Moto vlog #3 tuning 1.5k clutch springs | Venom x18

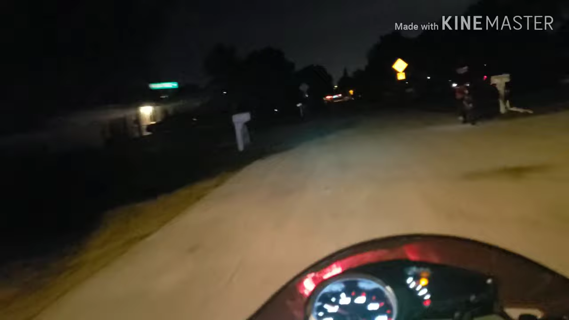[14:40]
Oh, these lights are nice. I just put these lights in and I turned them on and they really light up my way. So looks like it's picking up okay. These are 7 and 9 gram weights.